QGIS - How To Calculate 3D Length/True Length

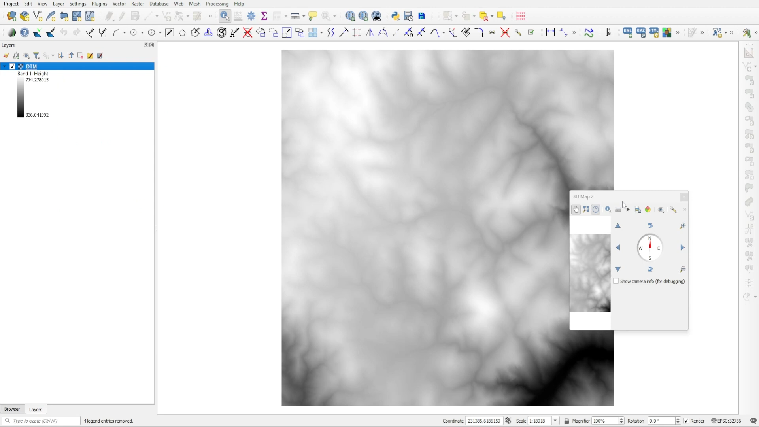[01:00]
this 3D map views and you can choose to create a new 3D map view. This window will pop up and you can just expand it and I'm actually going to dock it at the bottom of QJS just by dragging it there and releasing.
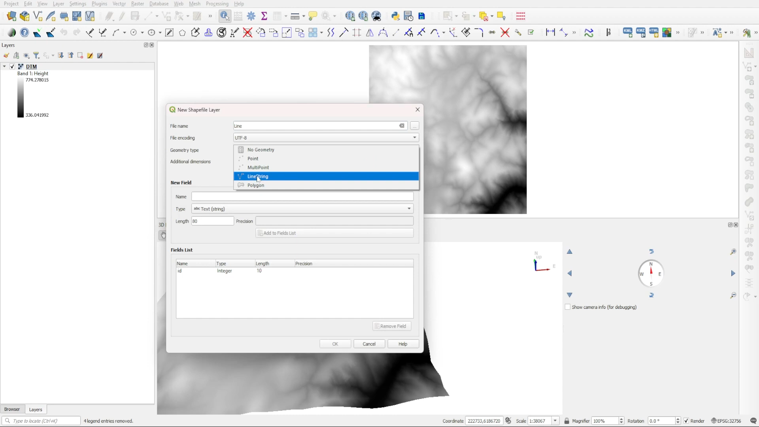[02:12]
So we're going to come here to the new shape file layer button and create a new layer. I'm just going to call this line and the geometry will be set to line string and the EPSG will be the same as that of the project and I'll press ok. Now we can select this line layer and click on the toggle editing button and then come up here to the add line feature and let's just draw a line in this corner that crosses over this gully here. So I'm going to start from the corner here and then just cross it like that and then right click and press ok.
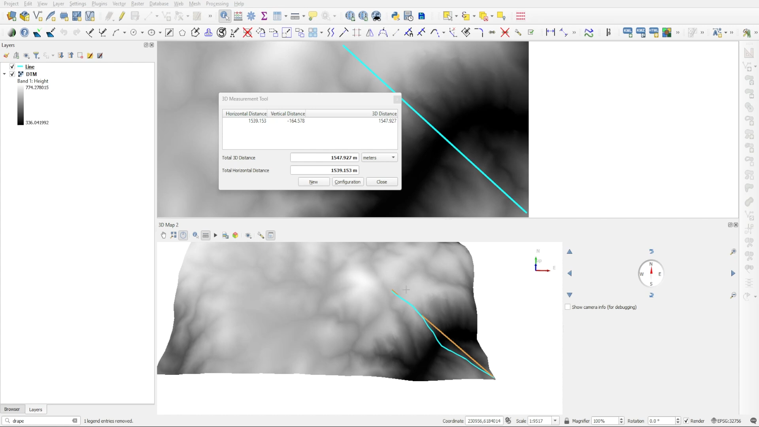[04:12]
If you want to get a truer representation of the actual distance of this line you need to basically create more sampling points. Which is again something we will do later but in a more automatic fashion. So if you use the measurement tool here all you have to do is basically to click along the length of the line and create many sample points. And now you can see the distance is quite a lot different. Now the issue with this approach is it's good for quick measurements but it's not very accurate because it relies on your basically manual clicking and that can have errors. So we are going to do this differently.
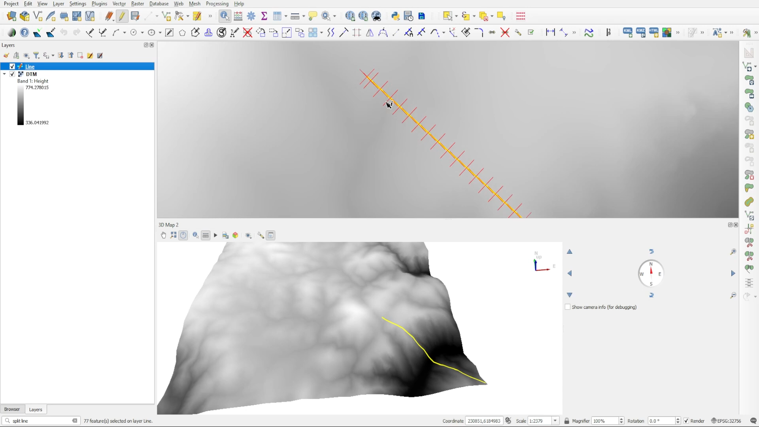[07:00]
And now you can see it created these 20 meter segments. Of course, at the end of the line, it's not going to be 20 meters, because it cannot force the line to become longer.
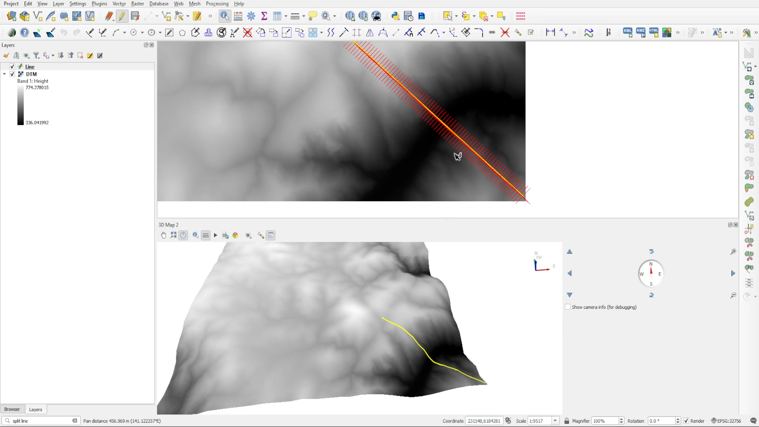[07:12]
So for the most part, it's a 20 meter segment intervals. Then we can exit out of the editing and save the changes. So now the line has all these segments created. The next thing we need to do is to force each of the points of those segments to stick to the underlying digital train model. So we are going to use a command called drape. So again, go to the bottom left corner and type drape.
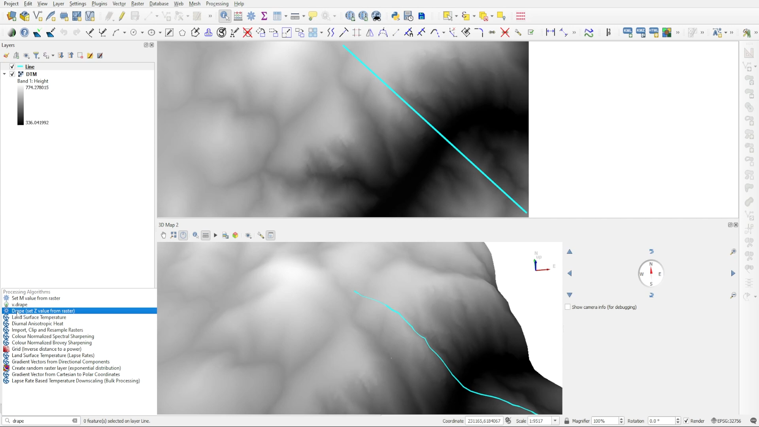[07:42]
And this is the one we're looking for drape set z value from raster. Double click on that. And for input, we're going to have our line layer.